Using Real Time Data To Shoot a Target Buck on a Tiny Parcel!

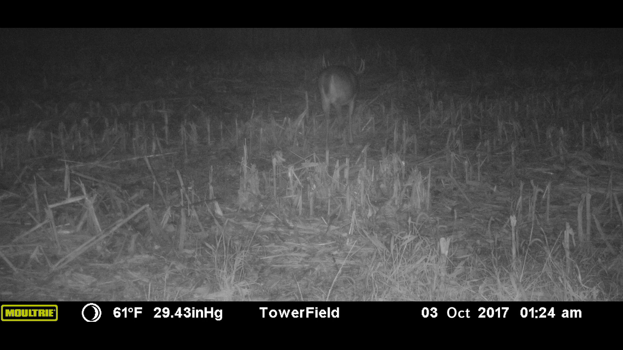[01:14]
That exact night we got pictures of Josh right in front of our stand. With the field being open we knew that this created a natural highway if you will right along the creek bank right by our stand.